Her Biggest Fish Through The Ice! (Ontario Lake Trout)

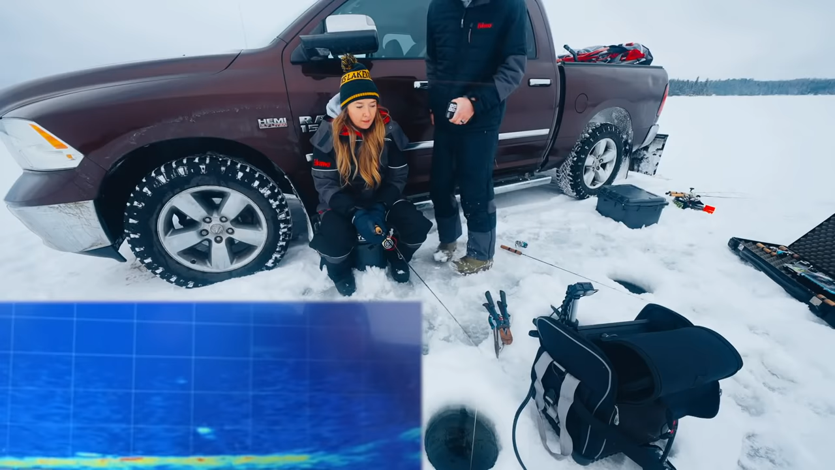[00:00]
Oh, Sam, that's something different. That's big. Real. Get ready. That's a lake trout. Real. You got him, set it.
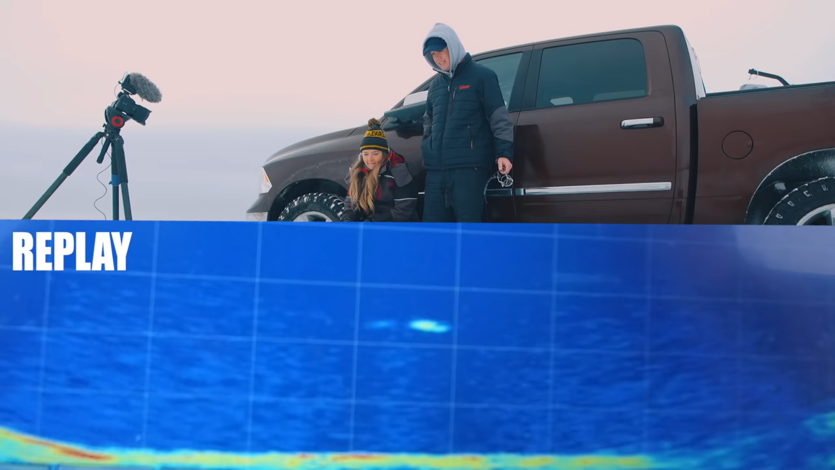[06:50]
Well, we'll replay the live scope footage and probably see that fish just come out of nowhere and crush.
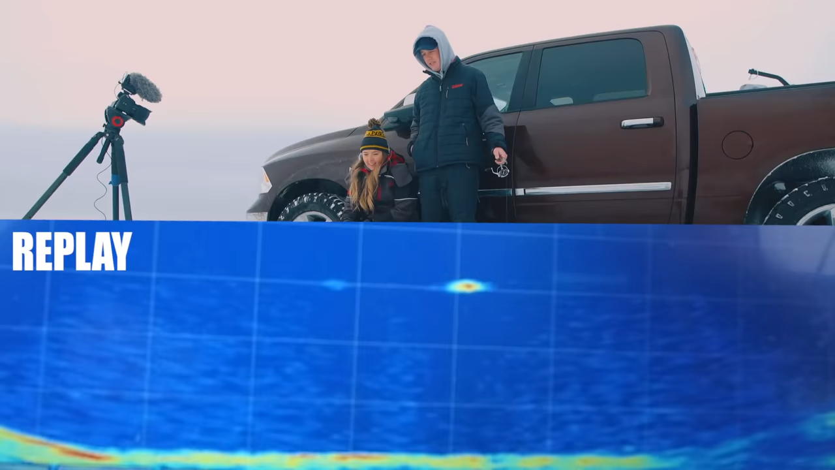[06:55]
Was it 40? Oh, it was something big. It was good.
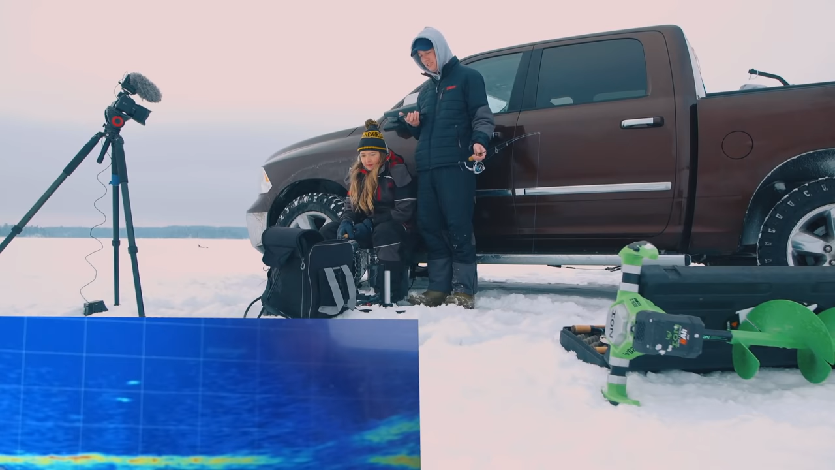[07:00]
It was a lake trout, 100%. All of a sudden, there was just a giant blob on her on live scope, and her rod was bent, and there was just no time. And I wasn't looking, but it inhaled her fluke, and she was bent rod. I don't know if it was like a super crushing hook set, but whatever. Happy New Year, buddy. Good luck with the caribou antler. You did so good with the trout. Oh, Sam, that's something different. That's big. Real, get ready. That's a lake trout. Real.
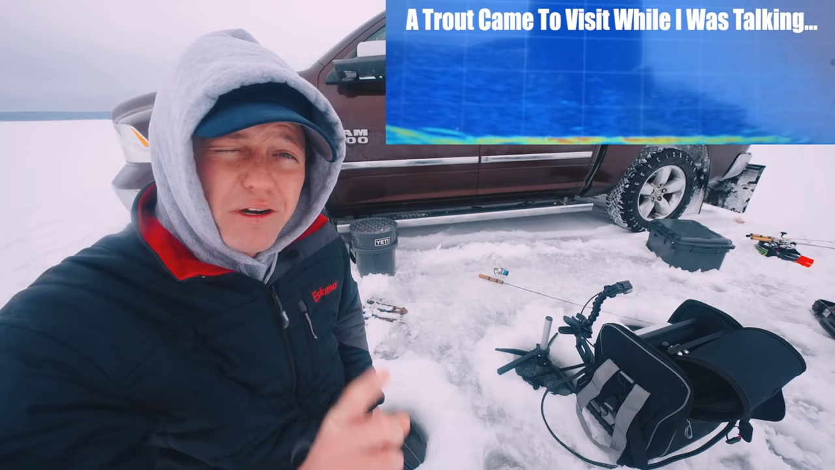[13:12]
That is my New Year's goal. You heard it here. It is now on video forever. So I'm going to try my absolute best to make that happen. And if you've not subscribed, I would be so appreciative if you hit that subscribe button. But let's catch some more lake trout. Enough talking. Oh no, there's a big mark down there. Come on. Big mark. How did I not notice that? I'm so busy talking to the camera, and there's probably a lake trout staring all over my bait.